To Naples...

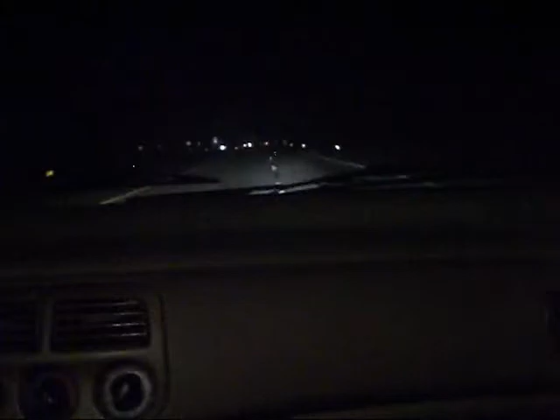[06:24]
Look at that shit, nigga! No blinkers, nigga, we in deers, nigga, we in deer! Boom! Oh, the fuck, nigga, fuck was that? Nigga, I switched lanes illegally, nigga.